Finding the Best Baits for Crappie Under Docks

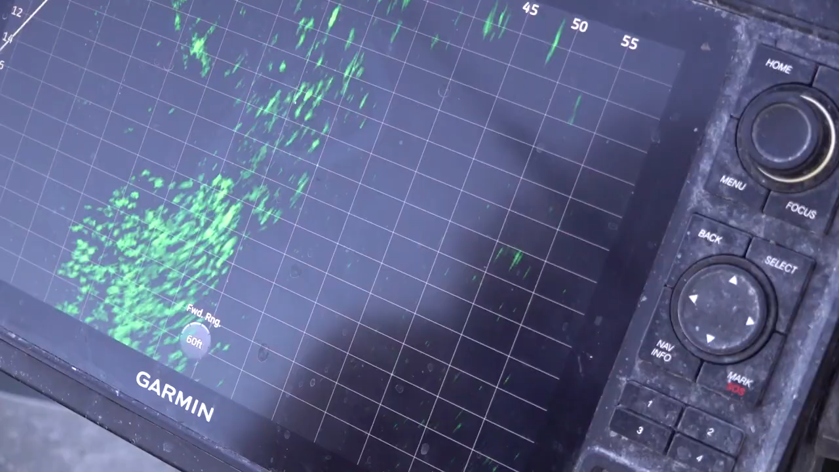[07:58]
as you can see guys that's
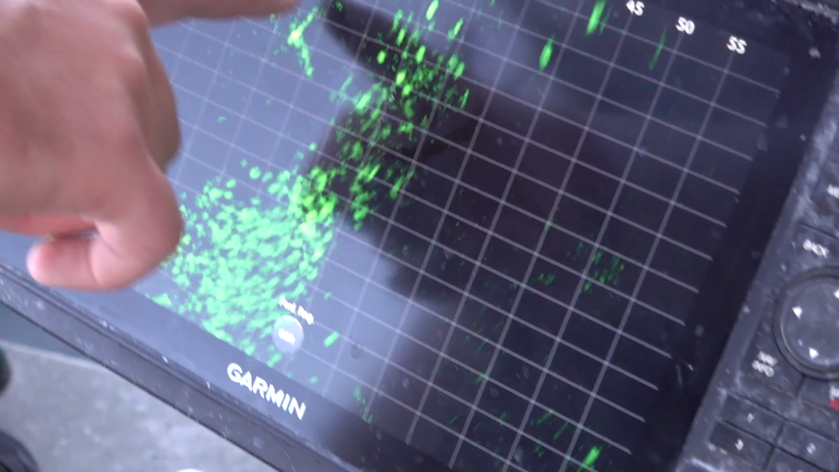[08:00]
my bait right here falling it's a super small dot being that 24th those are bluegill up there just trying to wreck
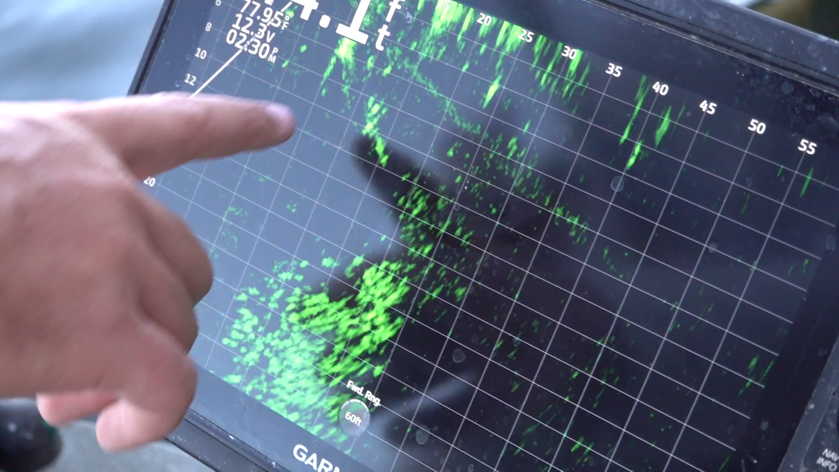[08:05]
On screen: water 77.95°F
the thing once it gets a certain depth the perch will stop chasing it and it'll keep
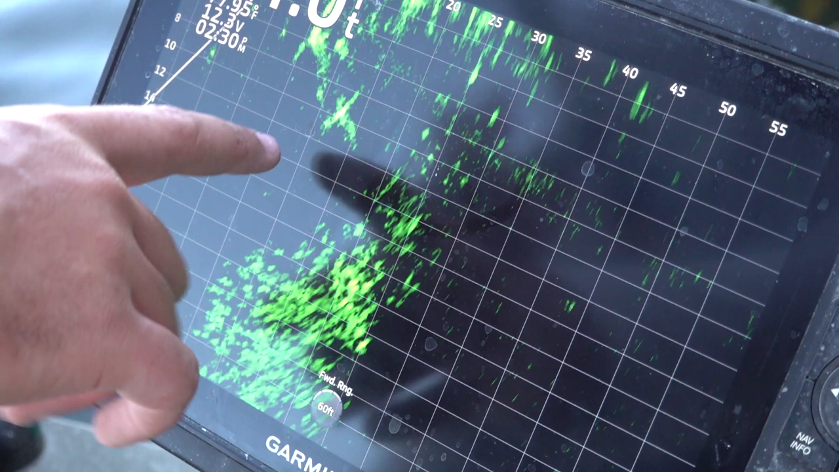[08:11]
falling down to these fish it's hard to pick up being such a small bait but there it is right there
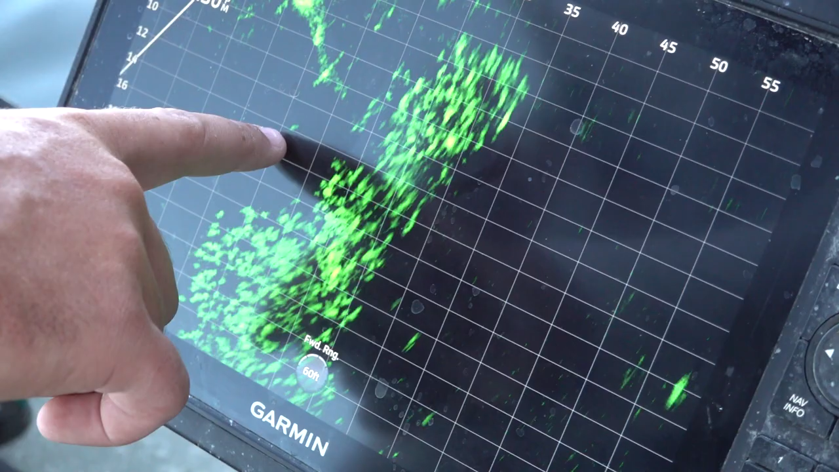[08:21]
falling and I'll show you guys okay here it is right here it's coming down
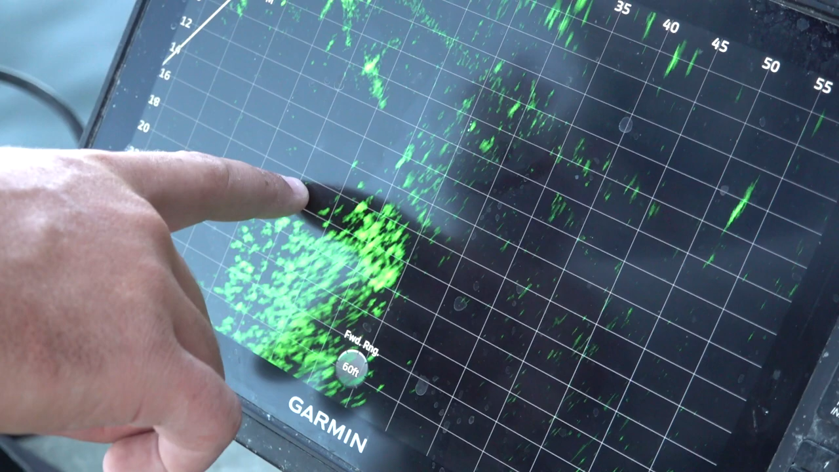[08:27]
into this school of fish and you'll see them come up to it I'm gonna stop it here short and you can watch them come up
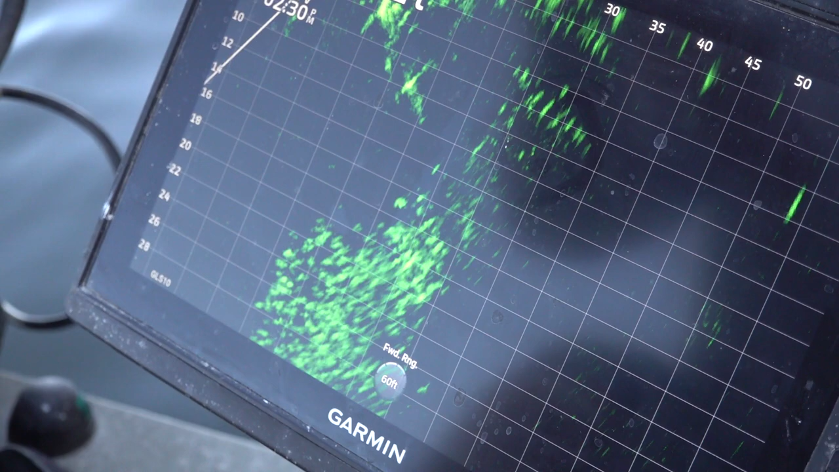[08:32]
so here they'll come up I just start reeling there he hit it there
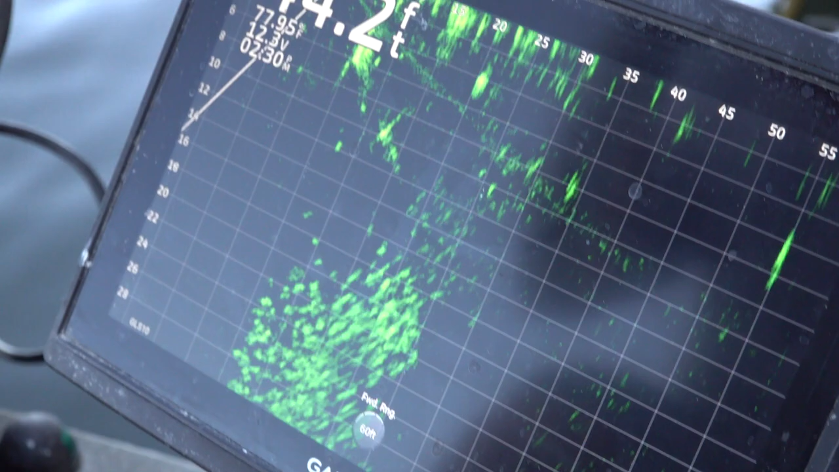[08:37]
he comes up the screen just a small guy but you guys get the just out of there oh and
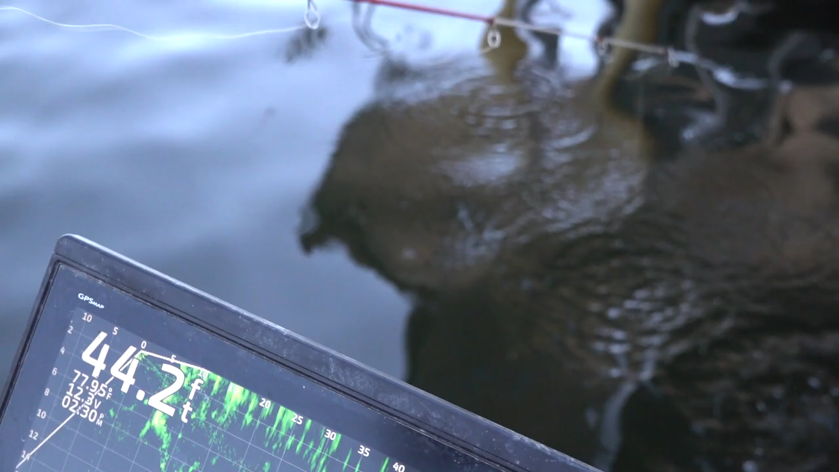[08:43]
On screen: depth 44.2 ft
I lost him there we go that was a pretty good shot if I can get it down there